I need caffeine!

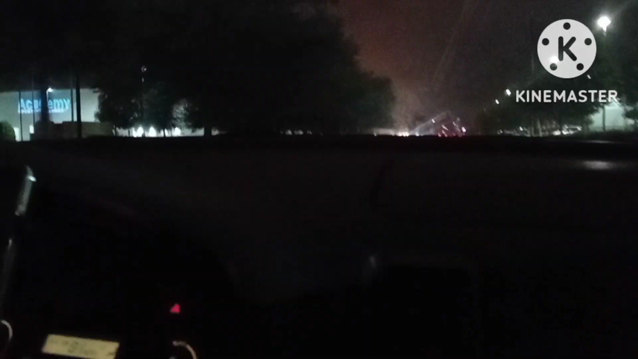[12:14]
Look at this, y'all. I don't know. Is that a fire?
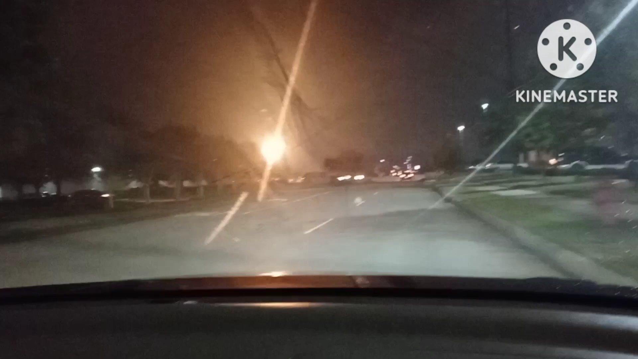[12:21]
What is that? They burning something over there.
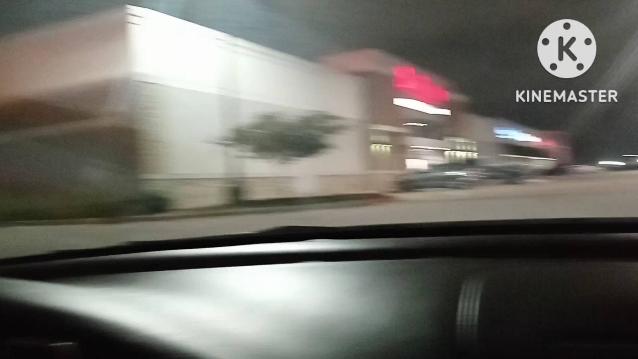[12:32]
They struggle oil, I don't know. Oh, I know, right? You never know out here.